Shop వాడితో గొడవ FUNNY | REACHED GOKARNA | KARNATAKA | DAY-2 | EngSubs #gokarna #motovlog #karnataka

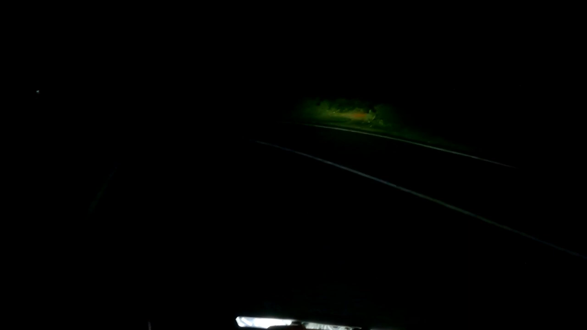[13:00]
చాలా అంటే చాలా లేట్ అయిపోయింది ఇప్పటికే. కాకపోతే ఏం చేద్దాం, ఇంకా వర్షం పడింది కదా ఫుల్గా, సో తప్పట్లేదు. చీకటి పడేసరికి ఇంకా లేట్ అయింది మనకి, లేకపోతే ఎప్పుడో వచ్చేవాళ్ళం మనం యాక్చువల్గా. గైస్ ఫైనల్లీ వి రీచ్ గోకర్ణ.
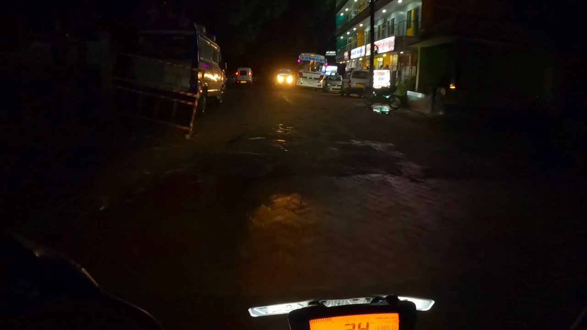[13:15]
చాలాసేపు ప్రయాణం చేసినాం మనం ఇప్పటికీ. ఫుల్ ఆన్ జర్నీ మొత్తం.